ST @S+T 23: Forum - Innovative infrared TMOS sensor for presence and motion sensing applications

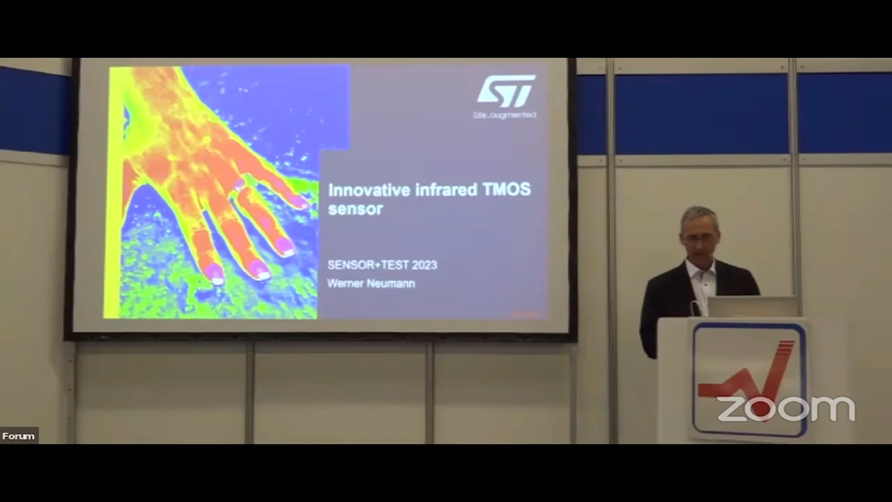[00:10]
this is a new breakthrough technology for presence and motion detection based on infrared emission